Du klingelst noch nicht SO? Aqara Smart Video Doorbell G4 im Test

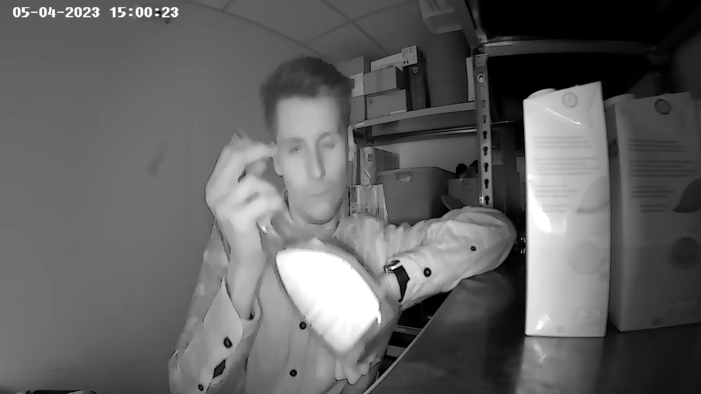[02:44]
Mit der Qualität bin ich dann aber nicht so ganz hundertprozentig zufrieden. Ich finde, dass die Gesichter dann tendenziell etwas überbelichtet sind, je nach Situation. Man kann aber dann natürlich trotzdem erkennen, ob da vielleicht jemand eine Sturmmaske auf hat oder eben nicht.